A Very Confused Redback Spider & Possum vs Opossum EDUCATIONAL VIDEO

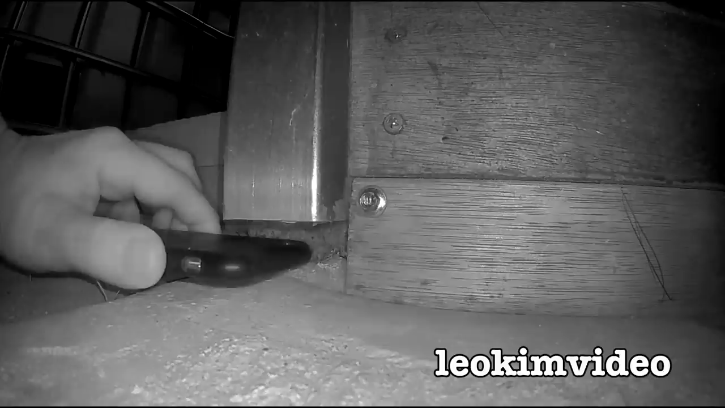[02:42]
my iphone to get a photograph up inside the metal pole that is at the back step
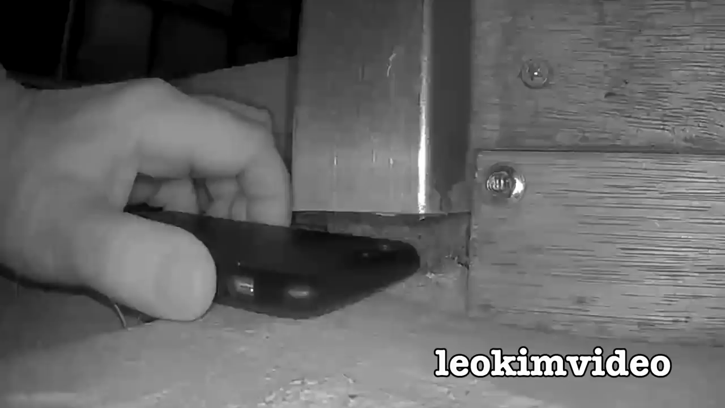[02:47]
and what i'm looking for in those photographs is egg sacs of the spider
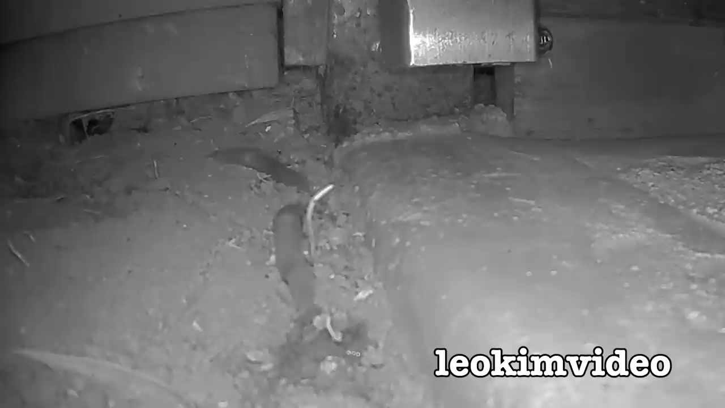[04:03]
other activity slugs were moving around in fact it's quite weird what slugs do at night okay but because we're in the middle of winter i wasn't seeing the dynamic critter action that you would see if you got into spring or summer and so the spider is setting up its webs and doing its thing that it does because it thinks it's in spider season but really there's nothing much out the capture unless you want to have a nice slug for dinner and from what i've seen over and over when redback spiders set up their webs is they will reject eating snails and slugs as for why this happens